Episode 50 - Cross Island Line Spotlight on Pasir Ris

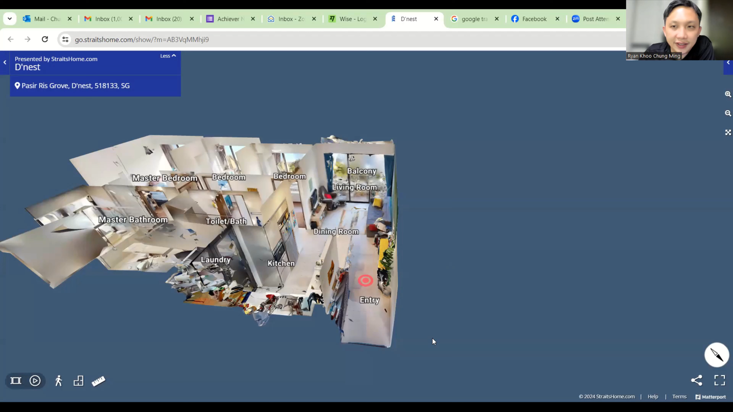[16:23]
In D-Nest, right? In Passeries, this one is going for 1.368,960 plus square feet. And if you look at the size, right?